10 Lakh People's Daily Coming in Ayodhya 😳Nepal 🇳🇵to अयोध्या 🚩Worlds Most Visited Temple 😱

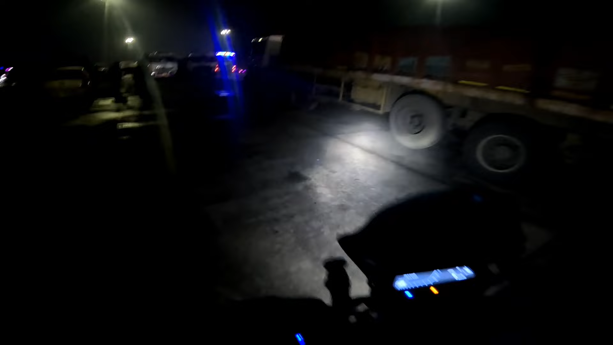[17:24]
पर यहां से 20 किलोमेटर आगे ना यहां से 20 किलोमेटर आगया पड़ेगा आगरा अब
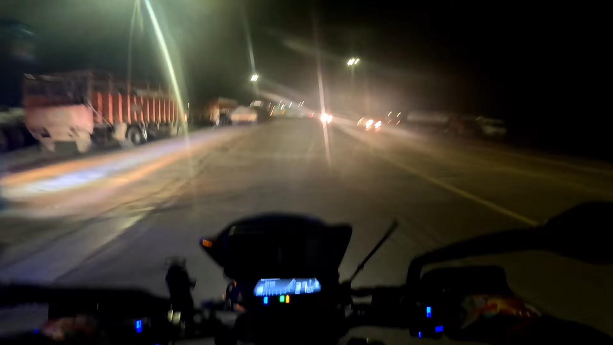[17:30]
उस पर चाड़ना है आगरा से निगल तो गए हैं दिल्ली की तरफ जा रहे हैं और इस टेम अभी आगरा
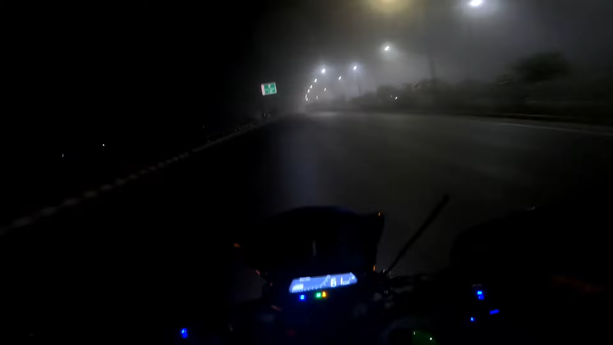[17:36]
इनर रोड पर और यहां पर फॉक इतना जाता है ना गाड़ी चलाए नहीं जा रही इसको
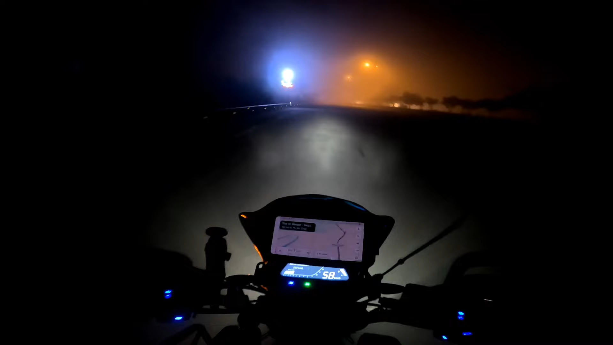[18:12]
पहुंचा ओंगा पर आग फॉक कैसे ही